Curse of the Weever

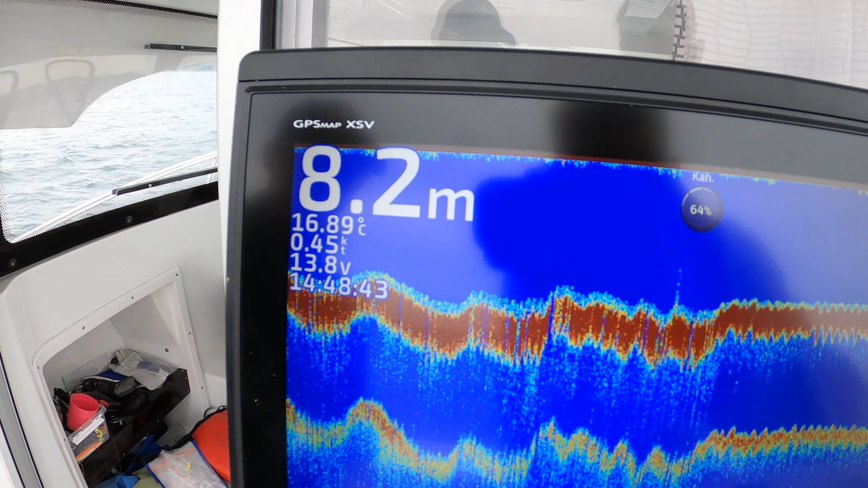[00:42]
On screen: depth 8.2 m, water 16.89°C, speed 0.45 kn
We got about 8.4, 8.2 meters of water. Now the thing is here that the depth really changes,